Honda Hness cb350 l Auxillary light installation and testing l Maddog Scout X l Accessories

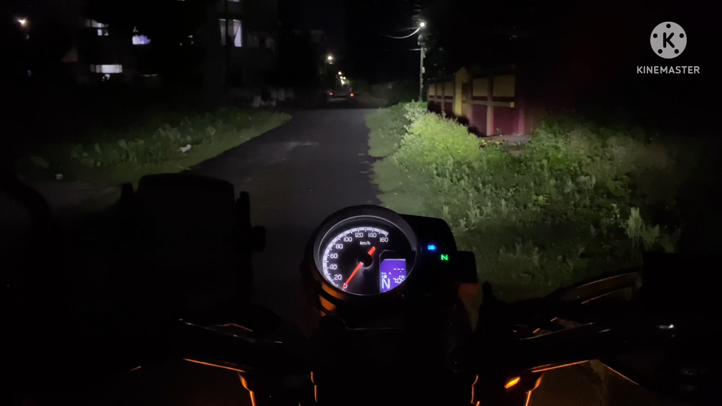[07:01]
This is the stock light now on, now we switched on the high beam and now we will be switching on the aux light and once we switch it on it is much more bright and you can see the red indication on the switch also glowing. The road is much better illuminated and bright so the performance is satisfactory if you feel the same do like and share the video and also comment on the video to give your views. Thank you. Thank you. Thank you.